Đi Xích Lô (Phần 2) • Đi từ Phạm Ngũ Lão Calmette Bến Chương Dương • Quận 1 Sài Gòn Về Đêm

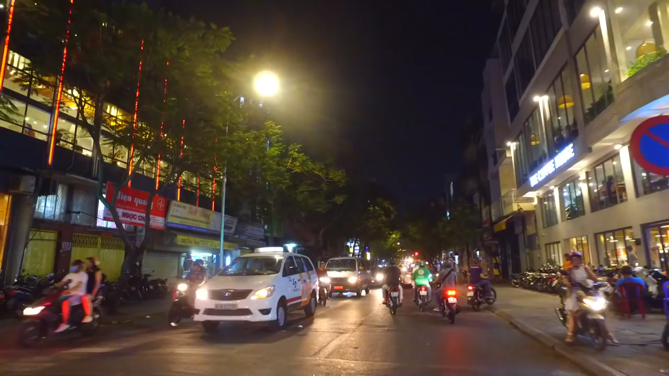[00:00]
Số 120 bên tay trái này thì không có số 120. Tại vì số lùi. Lùi rồi. Hồi nãy mày đi kêu số lớn nhất là 130 mấy. Ở dưới rồi. Dạ. Công nhận chú chạy ngồi xe đã thì quay phim sướng thiệt.
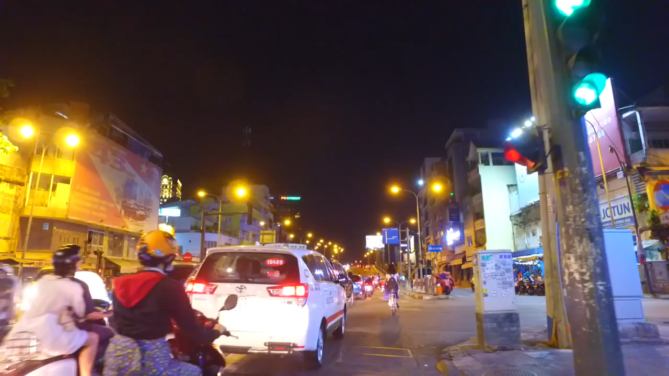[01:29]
Dạ. Đây tới đây là dưới cầu Ca Mét. Nếu đi bên phải thì chúng ta sẽ đi ngang cái hẻm số 1 Ca Mét. Hành trình mới.